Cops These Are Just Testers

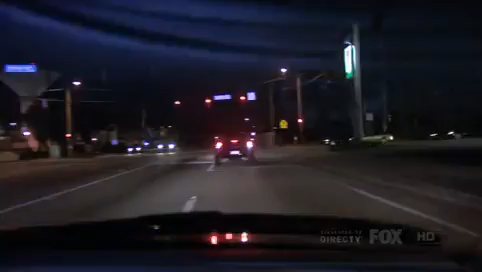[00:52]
Stonewall, right? Stonewall, right? Right now they're trying to stop a vehicle who was running stop signs.
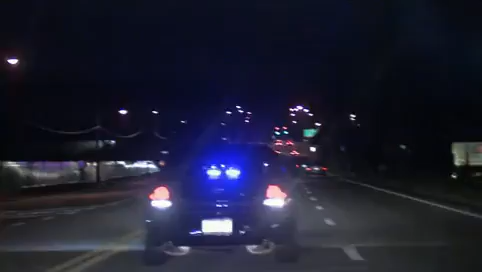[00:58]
We lit him up and now he's taken off.
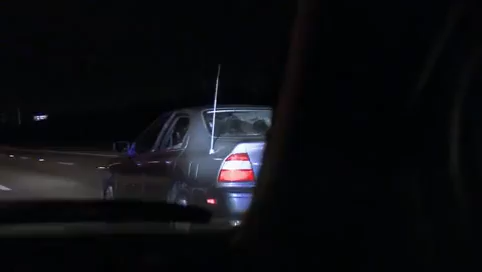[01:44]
Right now, he's still actively fleeing from us. He's riding on the rim. They're 3-4 deep in the car, which means there's multiple occupants. We're heading into opposite jurisdiction now. All right, we're coming up to heavy traffic now. He's going to have to slow down.